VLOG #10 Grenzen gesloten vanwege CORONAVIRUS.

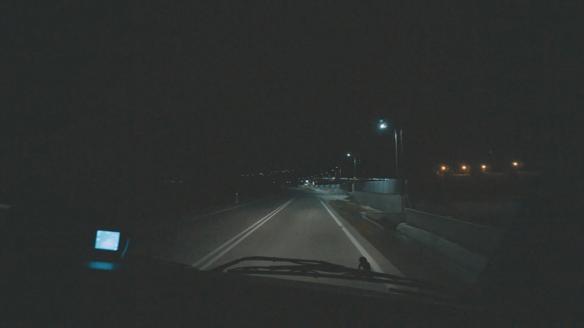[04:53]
Oh, ik kan niet verder inzoomen, maar de grensovergang is daar. Oh, last mijn vinger. De grensovergang is daar.